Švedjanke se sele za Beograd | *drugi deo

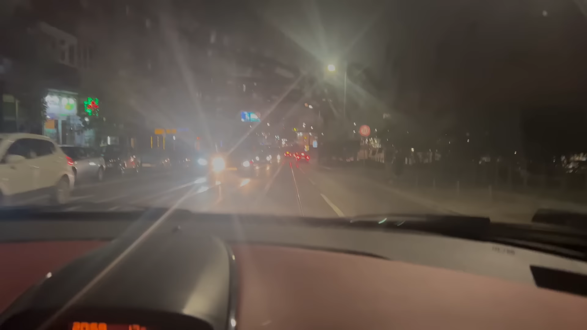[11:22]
I dakle, približavamo se najvećem kružnom toku u istoriji kružnih tokova, najčudnijem, najnepreglednijem, Slavija. Pali sad ovo.